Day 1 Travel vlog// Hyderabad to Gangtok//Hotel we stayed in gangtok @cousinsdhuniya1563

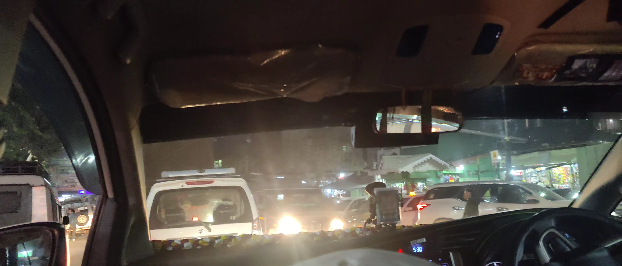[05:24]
అక్కడ ఇంకా వెదర్ అంతా కూడా ఇలానే ఉంటుంది. ఈవినింగ్ 5:36 కల్లా ఫుల్ చీకటి అయిపోతుంది.
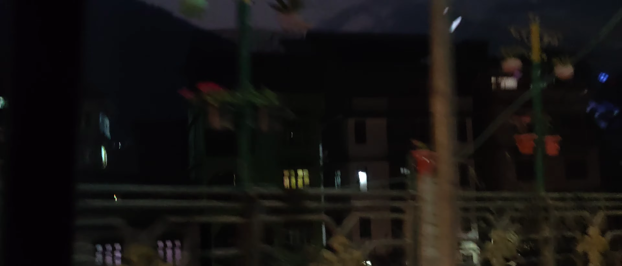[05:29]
అంటే మనకు నైట్ టైం ఎలా ఉంటుందో సేమ్ అలానే అనిపిస్తుంది. అక్కడ మధ్య మధ్యలో లైట్స్ అవి కనిపిస్తున్నాయి కదా,
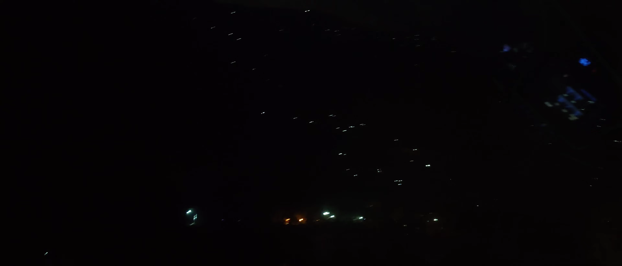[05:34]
అవన్నీ హౌసెస్ అవన్నీ, అంటే మనకి కొండల మీద ఉంటాయి ఇల్లులన్నీ కూడా.
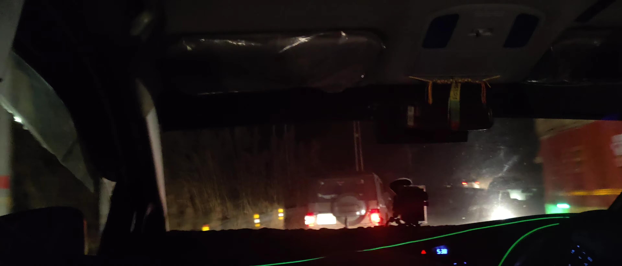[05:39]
సో అదంతా కూడా ఘాటీ రోడ్లోంచి వెళ్ళాము. హోటల్కి అయితే ఇప్పుడు రీచ్ అయిపోయాము, తాష్లింగ్ రెసిడెన్సీ అని చెప్పి.